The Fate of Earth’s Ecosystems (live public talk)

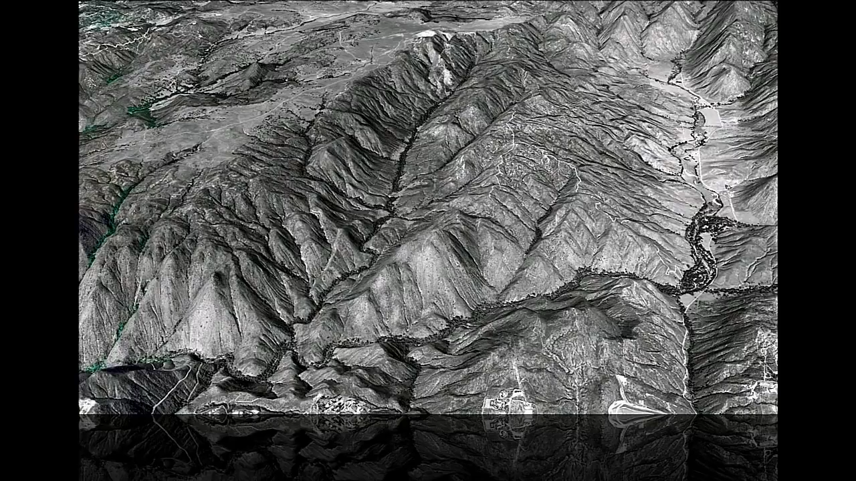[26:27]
we can see that the riparian corridors occur at very fine spatial scales.